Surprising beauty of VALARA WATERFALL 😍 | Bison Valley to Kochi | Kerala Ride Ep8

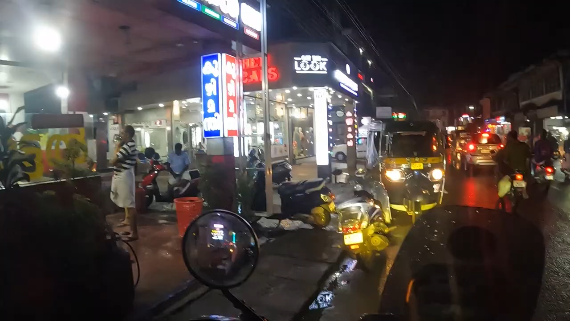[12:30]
Okay, see. So we've got our navigation back.
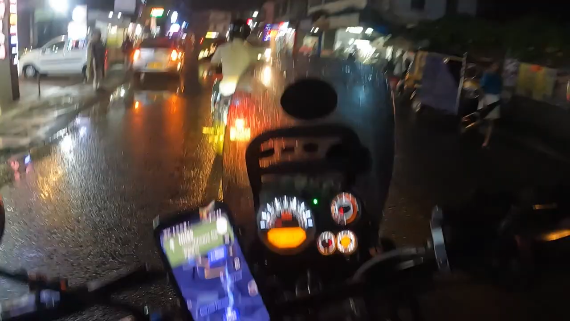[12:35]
Just showing
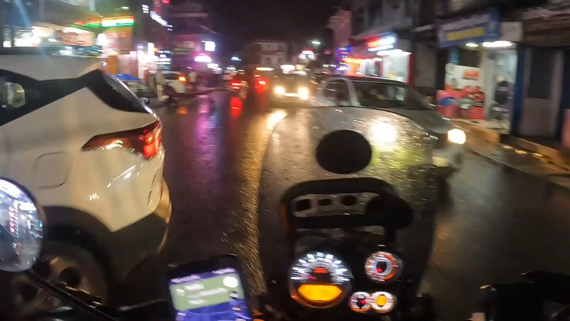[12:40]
58 kilometers more towards Kochi Beach.
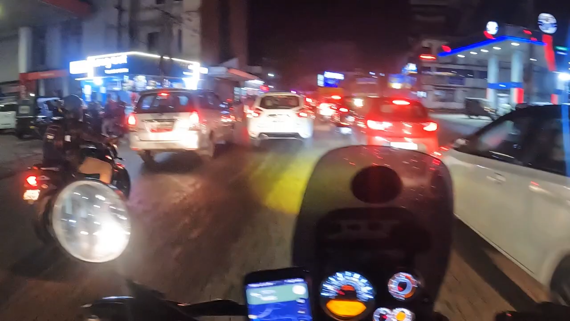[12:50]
And now tea and coffee. Wherever you go in India, you find tea and coffee, no matter what.
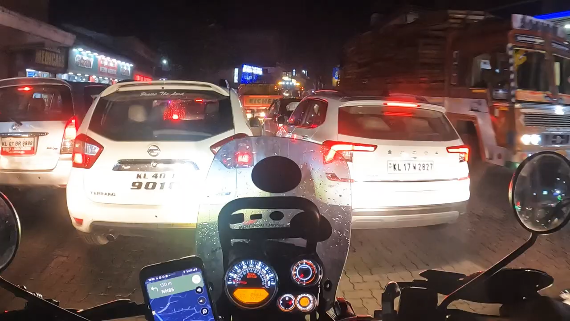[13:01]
I mean, special shops for that. You find tea and coffee all over the world, I'm sure. But special shops for tea only, I think, are possible in Asia only. Maybe in Pakistan also. But in India, as I've seen, they are everywhere. Oh, traffic.